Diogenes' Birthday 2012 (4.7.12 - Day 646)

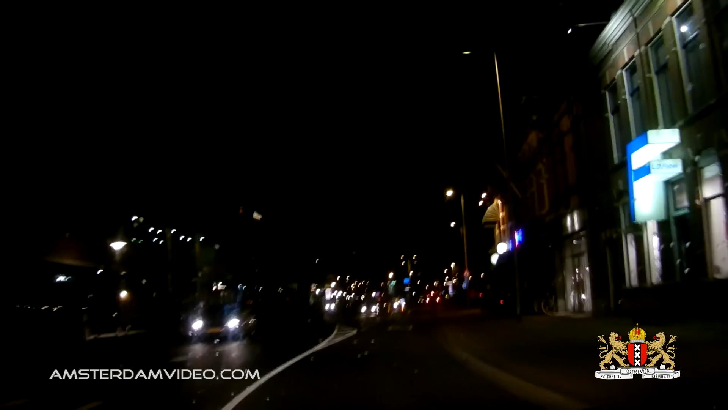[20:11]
And this here is the Stationsweg The Station Road Finding our way to the commercial district now